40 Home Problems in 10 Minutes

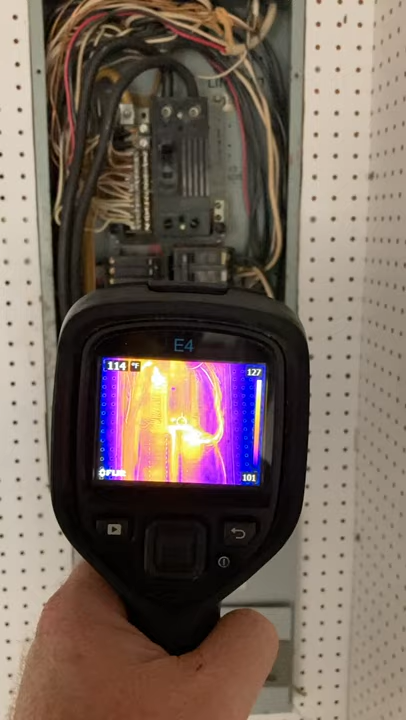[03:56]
I spy with my little eye an
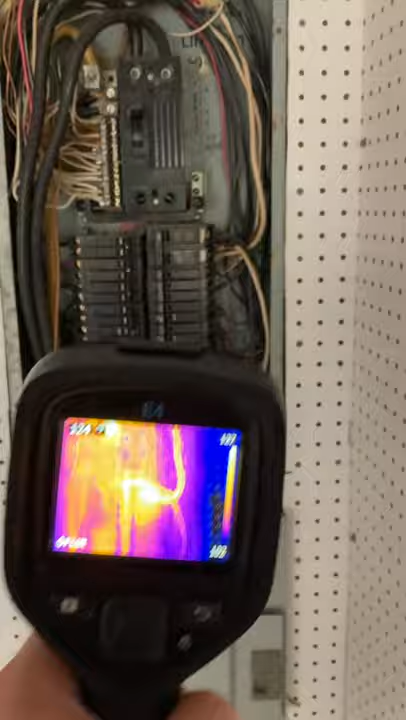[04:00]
overheating corroded double tap. This door knob is sad. I spy with my that.